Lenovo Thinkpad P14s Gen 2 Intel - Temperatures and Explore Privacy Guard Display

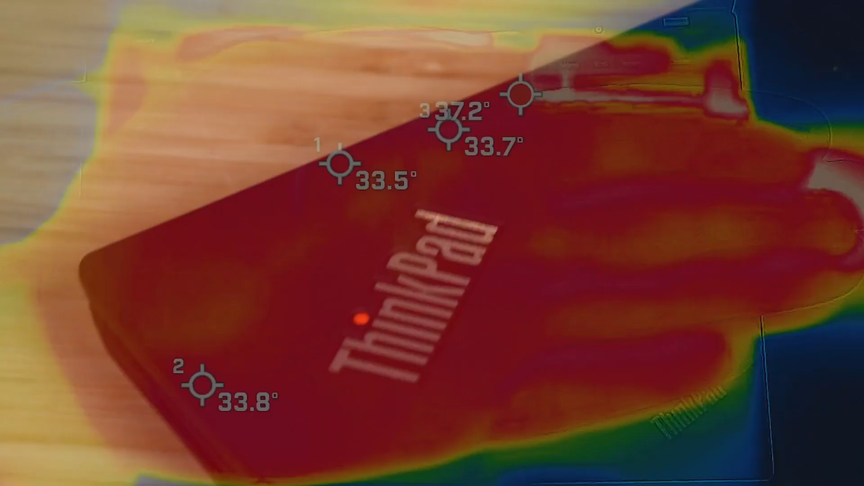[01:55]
Now, before I give you the numbers, as always, your average hand is anywhere between 33 to 34 degrees Celsius. So you can have an idea of how hot or how cool this laptop could be.
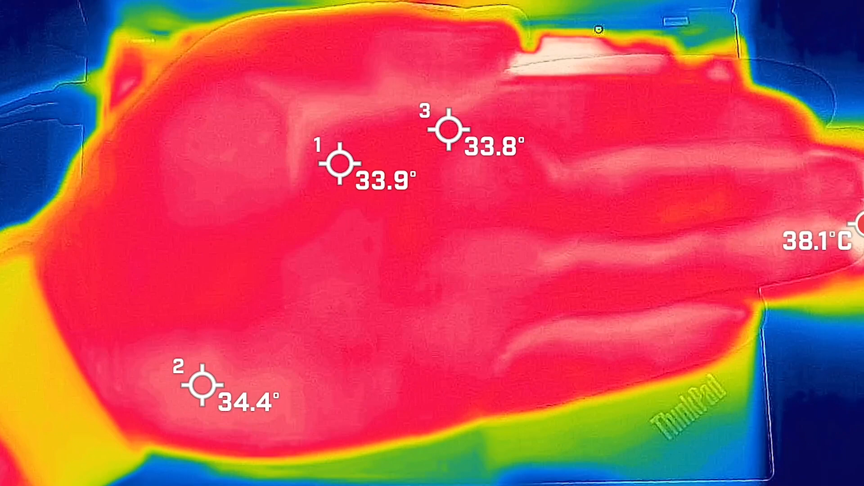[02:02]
So I took my base measurement when the computer was on idle, and the hottest air on the keyboard measured in at 30 degrees Celsius. As for the fan noise, it was at 36 decibels. So that's practically quiet. And the internal core temperature average was 38 degrees Celsius. Then I put 20% load on the computer, which is like average use. So that's tasks like office productivity work, streaming videos, surfing the web, and the hottest air on the keyboard measured in at a peak of 36 degrees Celsius.
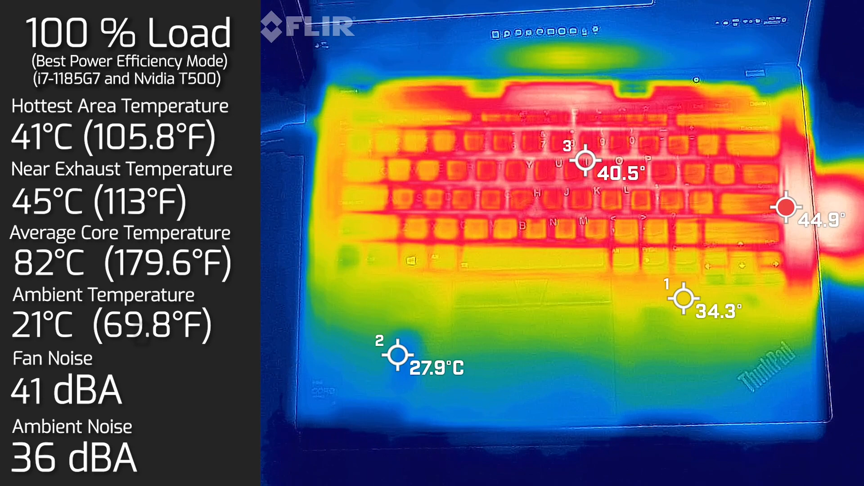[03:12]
Then I put the computer on a 100% load and the hottest area on the keyboard measured in at 41 degrees Celsius. And as for the maximum fan noise hit a maximum of 41 decibels. And as for the average internal core temperature was 82 degrees Celsius. I also measured the bottom back cover and the hottest area measured in at 55 degrees Celsius.
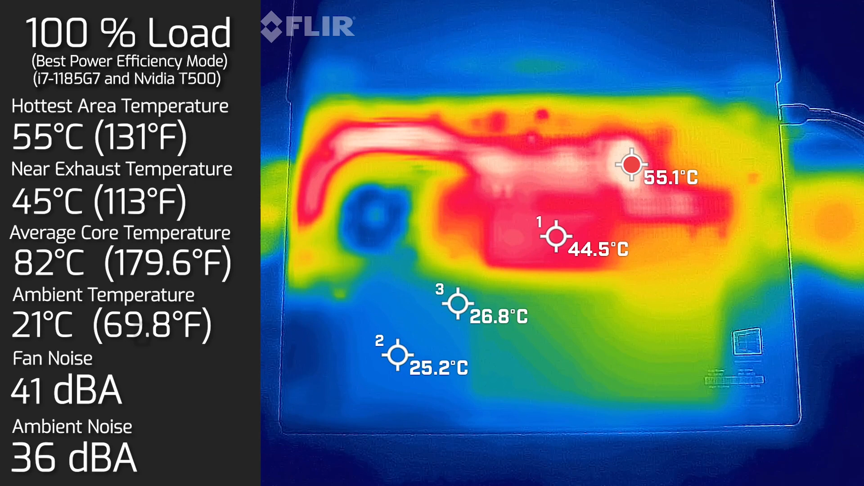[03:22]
On screen: max 55.1°C
And of course the fan noise stayed at 41 decibels. Comparing the results to the Gen 1.